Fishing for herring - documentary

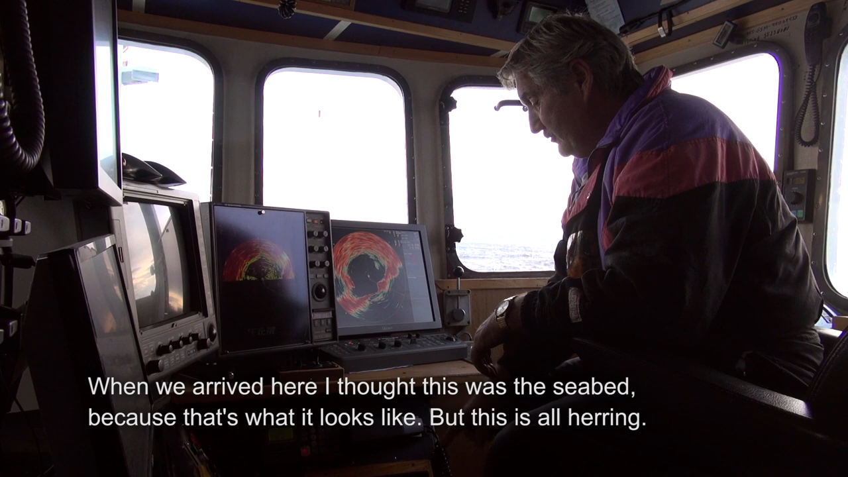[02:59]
Jag tror att vi kom bort till kära. Tror jag att vi har samma träff det här att det var botten. För sån ser det ut.
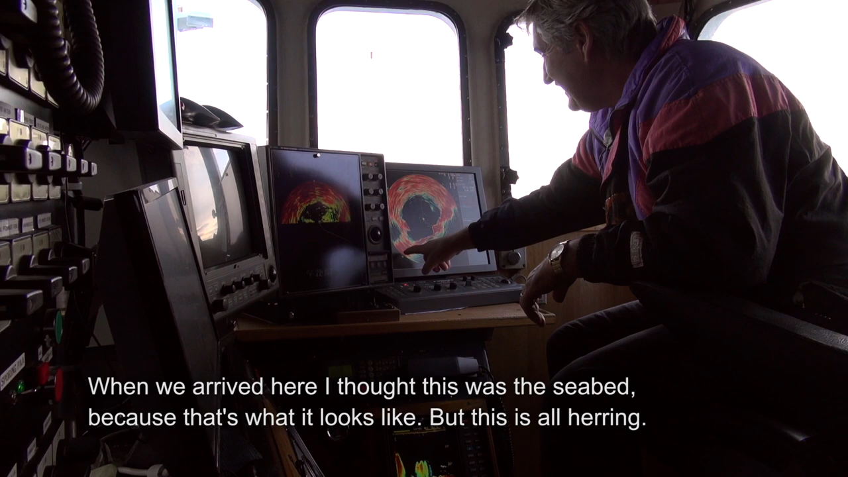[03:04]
Det är en sill. Hele veien, inget og utet, ser ut som sånn der.
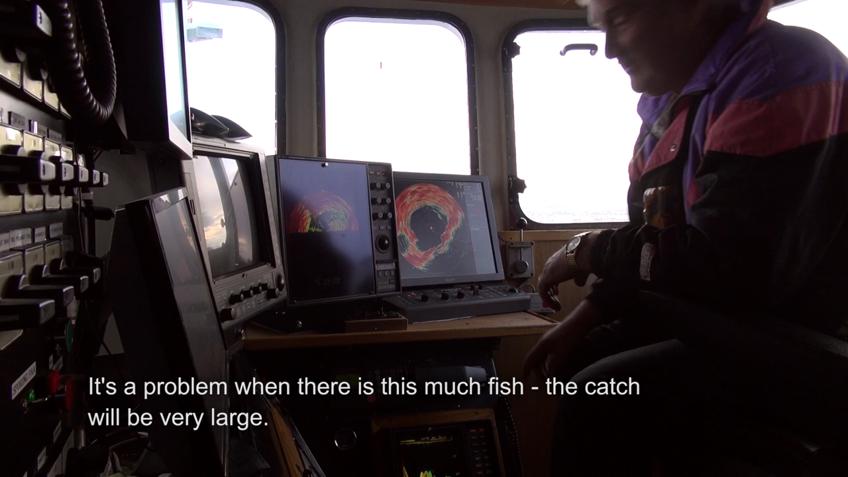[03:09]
Dette er så problematisk for å ha vært så grad saft. Og det har vært mye til. Ja. Ja.